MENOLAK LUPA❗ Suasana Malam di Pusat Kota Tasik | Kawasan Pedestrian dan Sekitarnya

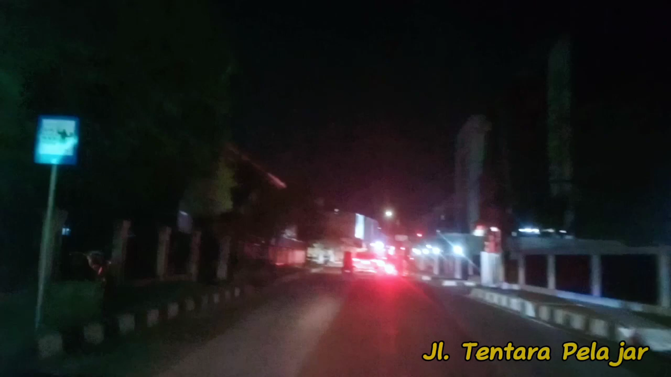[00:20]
Baraya di Jalan Tentara Pelajar, tepatnya di SD Citapen sebelah kiri ini. Kita lihat suasana Kota Tasik di musim kemarau di malam hari ini setelah pada salat maghrib, Baraya. Kita lihat pusat Kota Tasik ini di simpang alun-alun.
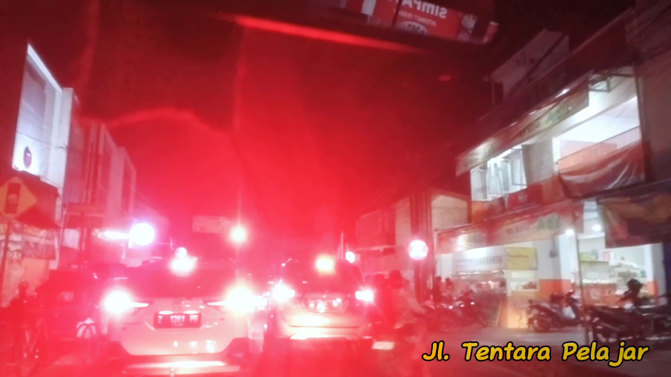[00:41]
Kita akan belok ke kiri ke jalan Otto Iskandar Dinata.
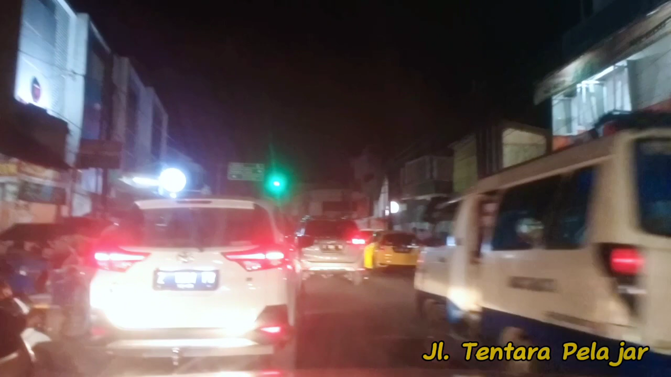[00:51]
Ya, ini parkirnya berserakan kiri kanan habis. Nah, gimana nih?
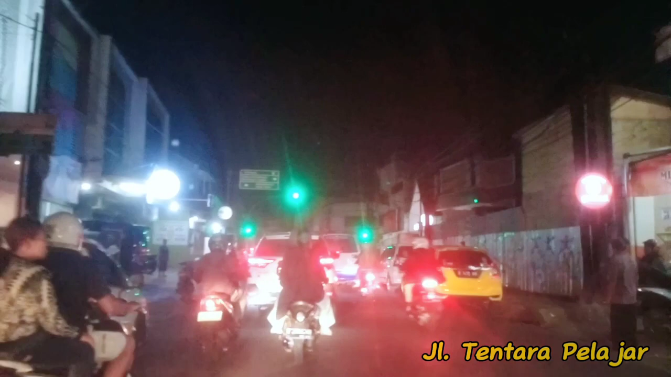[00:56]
Nah, ini kita ke kiri, kalau ke kanan ke Lanut Wiryadinata, lurus ke Simpang 5, Bandung, Baraya ya. Nah, ini alun-alun sebelah kanan.
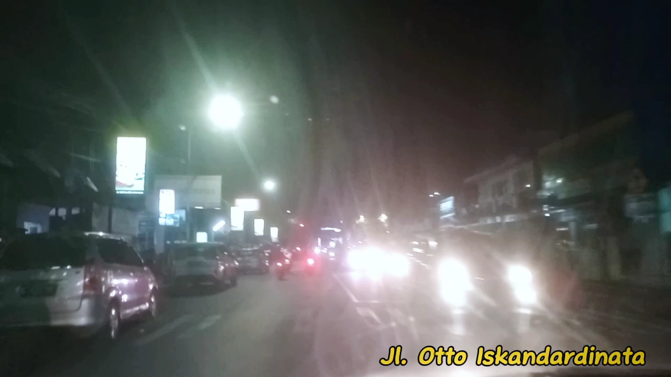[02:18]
Nah, ini simpang Taman Kota Masjid Agung. Kita masuki kawasan pedestrian Haji Jenal Mustofa
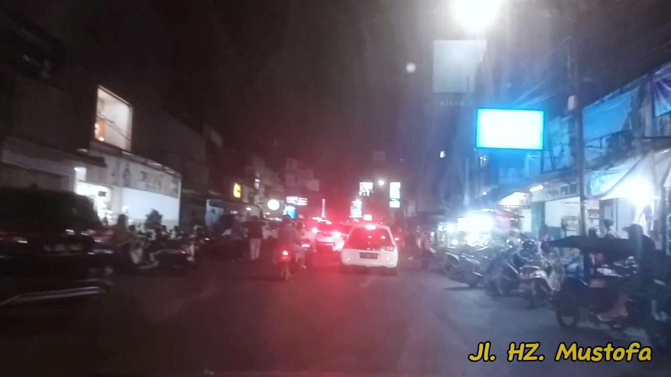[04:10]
Simpang Selakaso Pataruman ya, agak sedikit penuh. Nah, di sini banyak titik keramaian, termasuk apotek, dokter praktek ya, kuliner. Ini kan ada Yogya Dep Store nih, ini supermarket yang legenda ya,
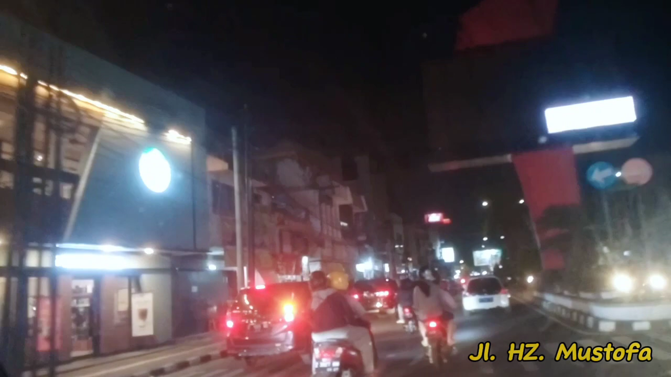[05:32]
menikmati kawasan jalur hijau Haji Jenderal Mustofa hingga Padayungan Baraya ya. Nah, ramainya di sini karena di sini mah sekarang seperti di Bandung Baraya. Banyak kuliner-kuliner trotoar yang mantap-mantap tuh. Ada apa? Sate. Apalagi banyak lah, pecel lele. Grand Metro ya.